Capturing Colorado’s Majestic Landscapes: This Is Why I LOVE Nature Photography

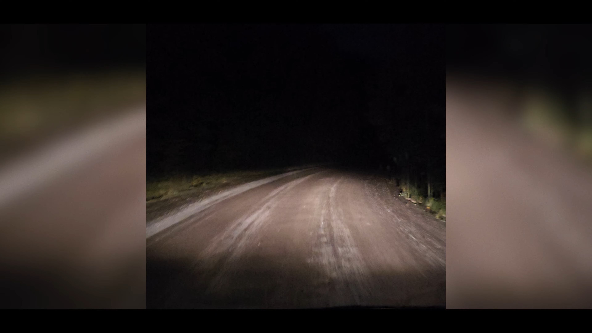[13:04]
This is just my regular lights. This is my high beams. This is just the two LP9s. This is just the light bar. This is both. And again, regular headlights.